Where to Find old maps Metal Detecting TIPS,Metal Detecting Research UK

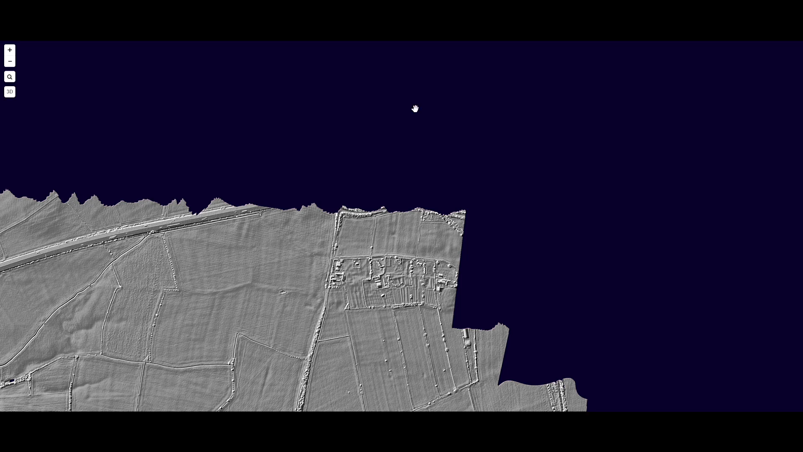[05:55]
But you can see, with the use of LiDAR,
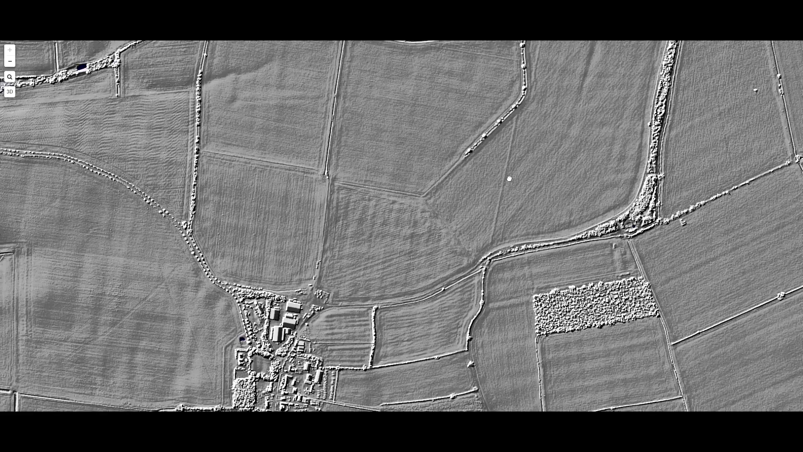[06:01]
there's all sorts of information hidden away in detail on the map.
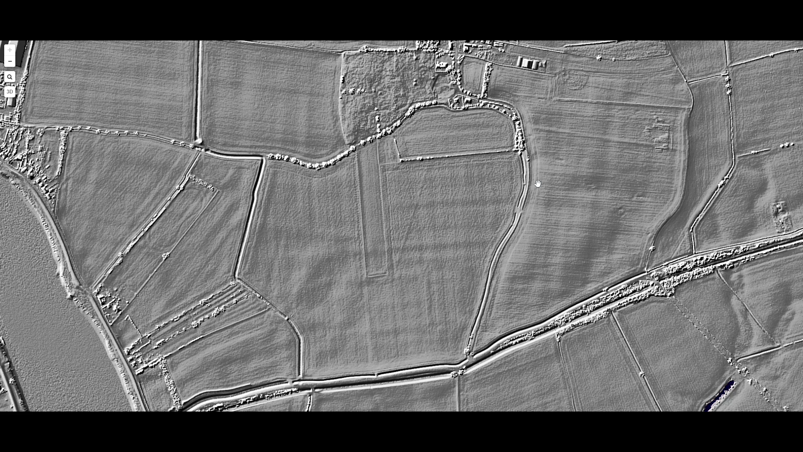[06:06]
We'll see if we can find an area with known hotspots. So just to come to an area to show you was a priory. That's how LiDAR works. You can see the outline of the priory there. And if you reduce the layer, the overlay,
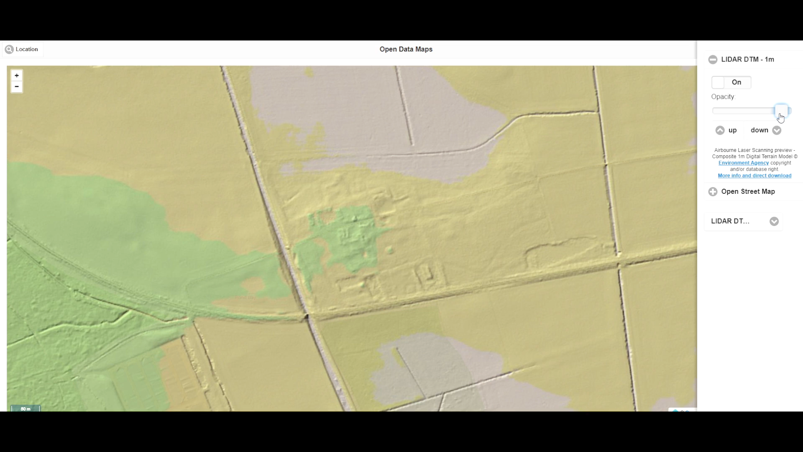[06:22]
that's it. But basically LiDAR works alongside your other maps. Great. What three words then?